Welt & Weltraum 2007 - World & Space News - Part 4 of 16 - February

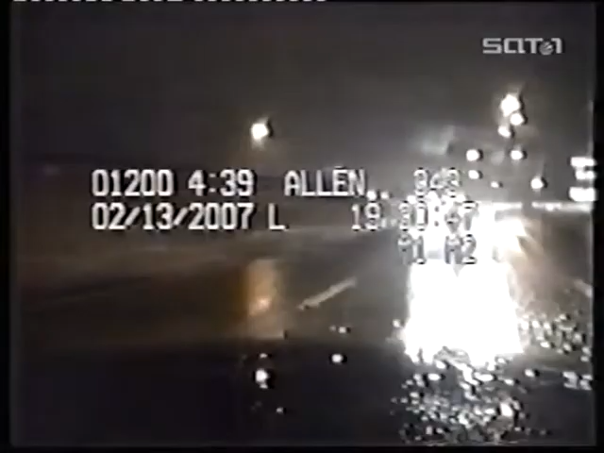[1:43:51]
Immer wieder verlieren LKW-Fahrer die Kontrolle. Der Polizist hatte Sekunden vorher den Streifenwagen verlassen und konnte eine Frau gerade noch von der Fahrbahn reißen.